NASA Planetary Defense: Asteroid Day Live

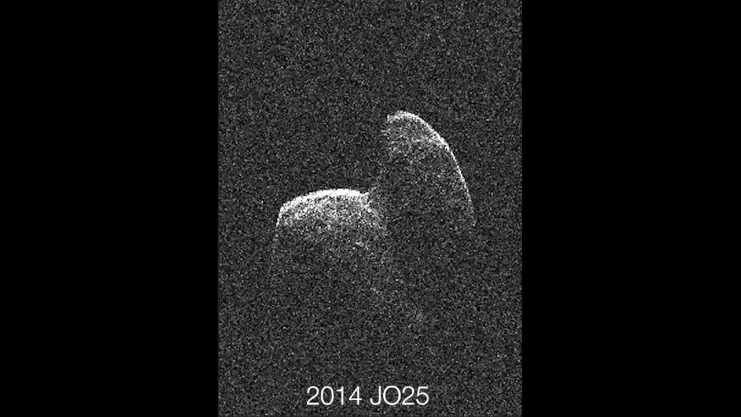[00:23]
Asteroid 2014 JO25 came within 1.2 million miles of Earth. It was a kilometer, or two-thirds of a mile wide,
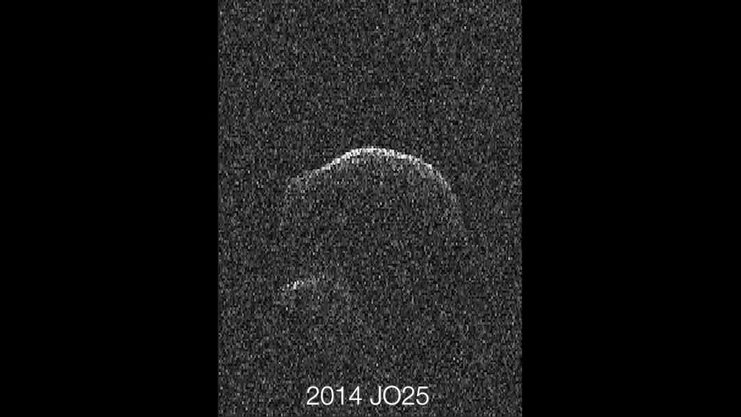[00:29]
the largest to come so close to our planet in the past 13 years. Hello, I'm Gay Yee Hill at NASA's Jet Propulsion Laboratory in Pasadena, California.
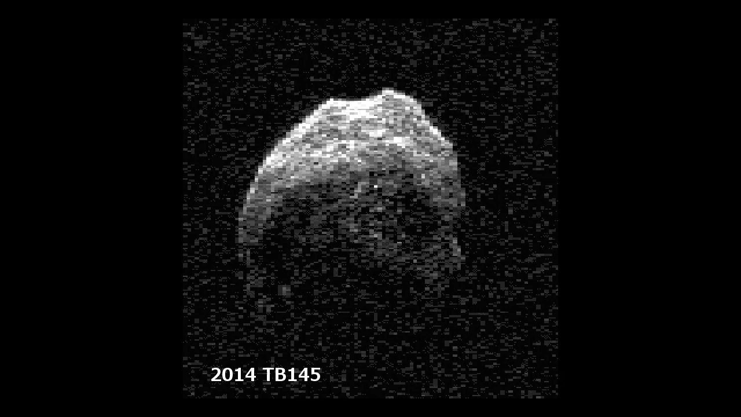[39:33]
So we see we see ridges and facets and concavities and boulders and basically all the nooks and crannies.
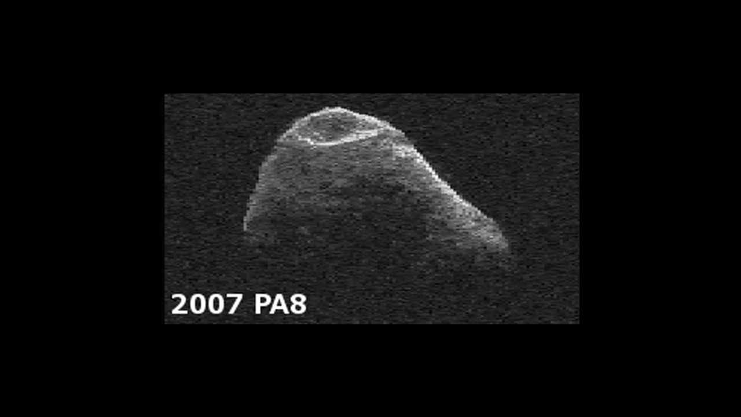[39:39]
And we have such example. There is a video you already showed.
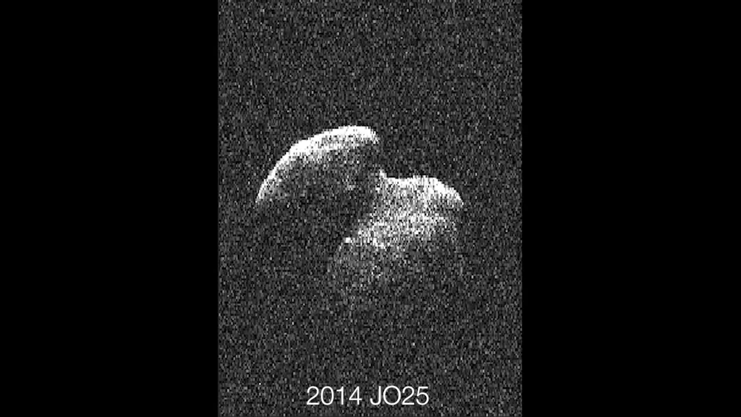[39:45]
This is the asteroid we observed a couple of months ago, 2014 JO25. So it turned out to be this 2/3 of a mile long space peanut.
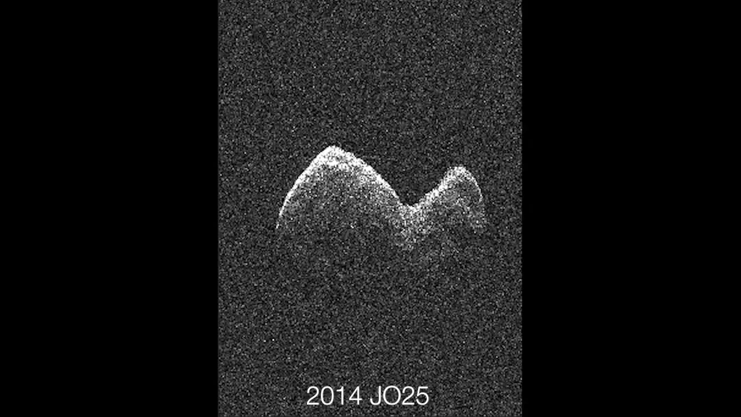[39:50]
And we were just watching it rotate in front of our eyes during 4 hours of radar observations.
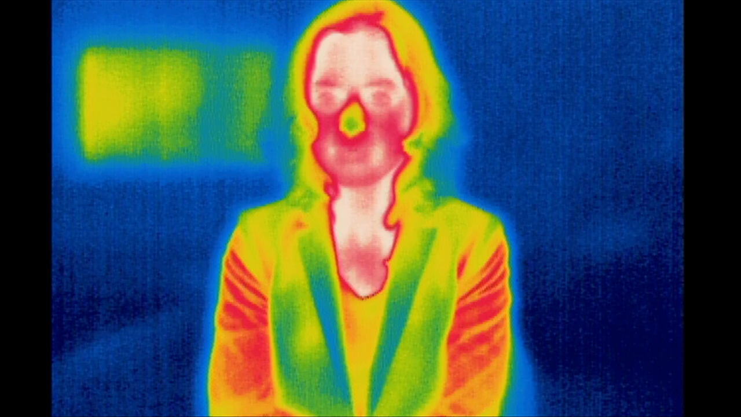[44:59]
It's just detecting the heat? Yeah, that's right. So what you're seeing is the heat that's coming off of me. You can see that my nose is cold, my fingers are a little cold.
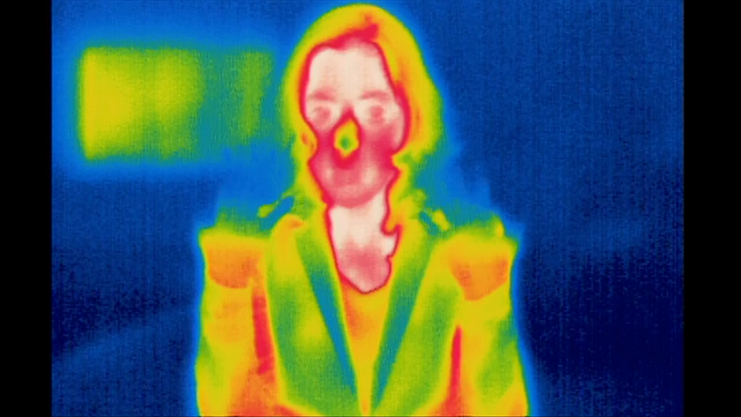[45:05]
But this is the kind of imaging that we use with the asteroids.
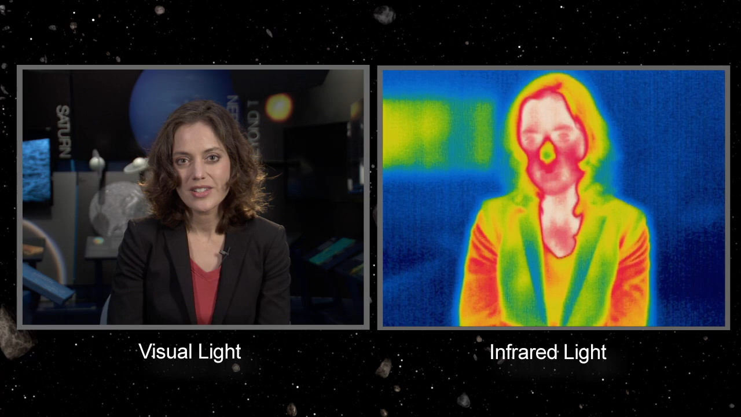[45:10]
And we look for them using their heat signatures. So this lets us see them regardless of whether they're kind of light in color on their surfaces or darker in color on their surfaces. And how is that helpful in terms of being able to spot the asteroids? Well, there definitely are asteroids out there in the population that we know that are made of carbonaceous materials as opposed to lighter colored stony materials.